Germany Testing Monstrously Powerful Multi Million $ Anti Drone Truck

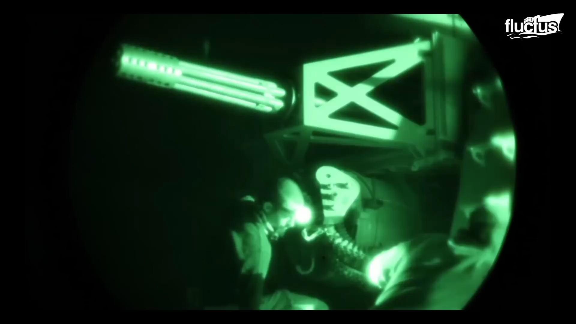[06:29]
It's referred to as a land-based phalanx weapon system, or LPWS.
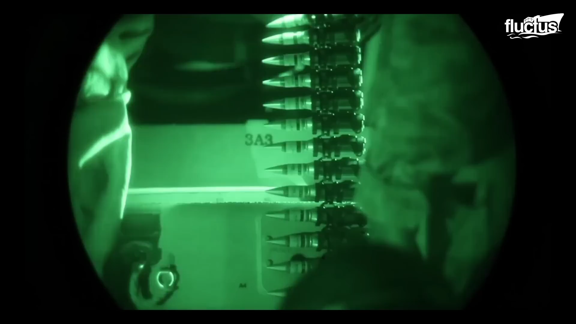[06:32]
Mounted on a semi-trailer for land-based operations,
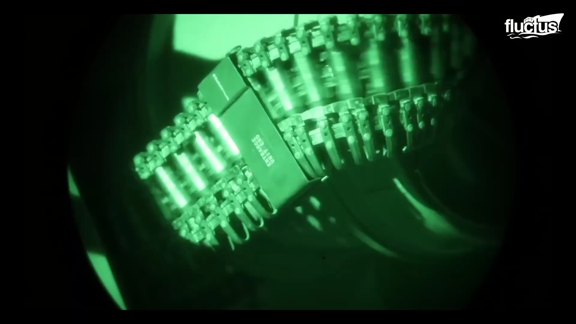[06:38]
the LPWS is capable of acquiring its target and firing at a rate of 4,500 rounds per minute.
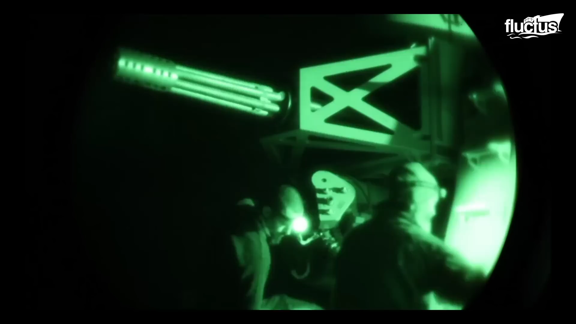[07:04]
The shield of darkness at night is no match for the C-RAM's anti-rocket technology.
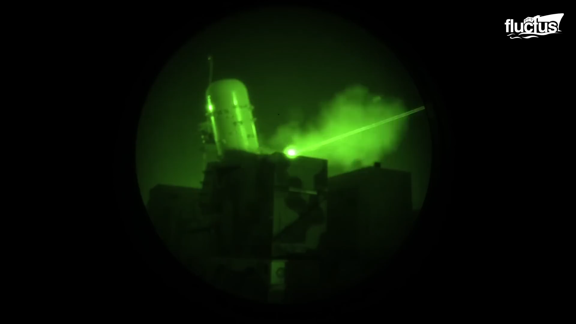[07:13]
The aforementioned radar and other tracking capabilities allow it to identify incoming threats by sending out radio waves into the atmosphere.